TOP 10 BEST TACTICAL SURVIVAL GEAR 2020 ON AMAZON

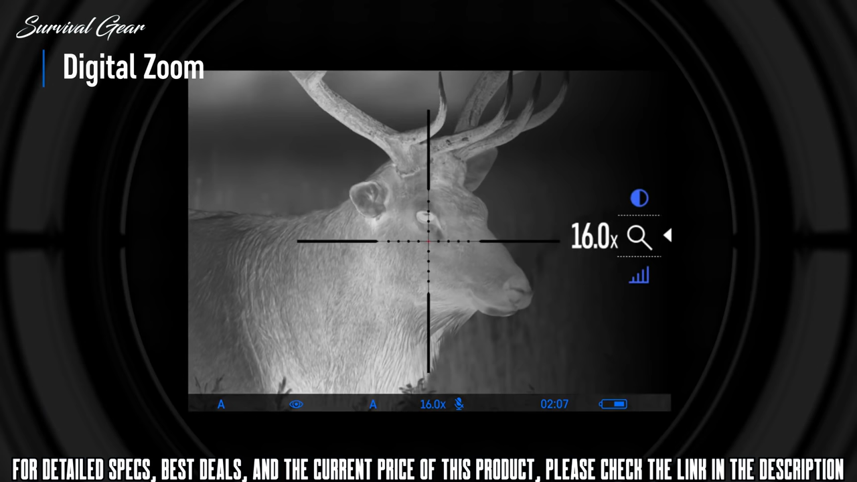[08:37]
and multiple reticles and various color options black red white and green